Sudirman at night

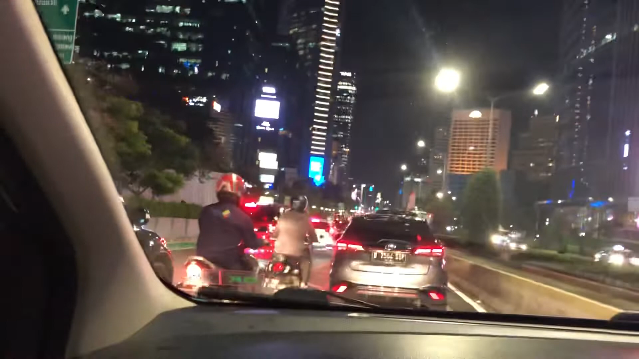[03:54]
The Kiri Kanan, Kiri Dan Kanan machet. It's mean traffic both two sides. Grand Hyatt, family area, the center. Jakarta.
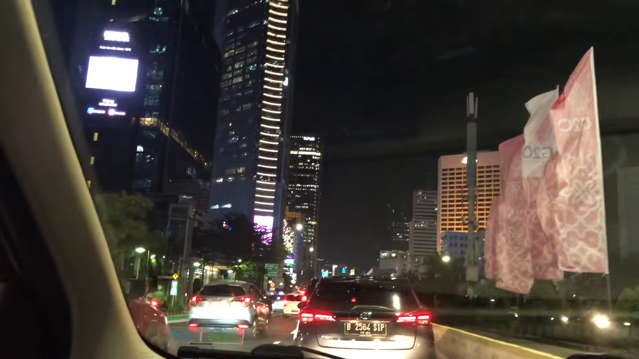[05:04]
The Plaza. many Chinese company here. This area every time, so truck.